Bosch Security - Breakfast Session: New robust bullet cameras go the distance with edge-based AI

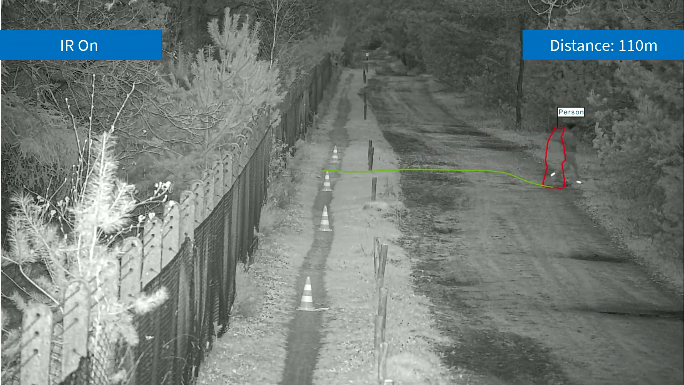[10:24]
We also did the test with in low light conditions with the IR distance or with the IR on and even in that scenario, it clearly detected the person.
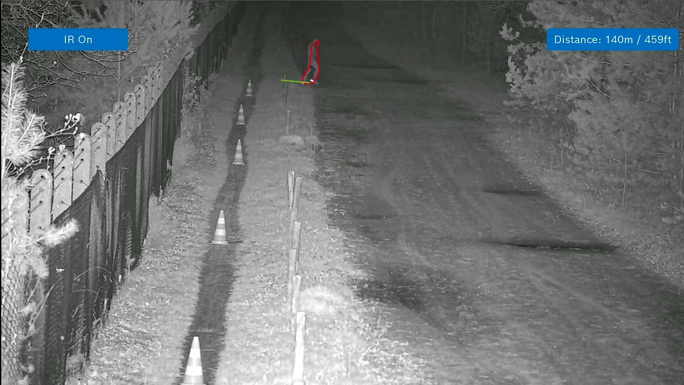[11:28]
At 140 meters as well, the person is detected and classified.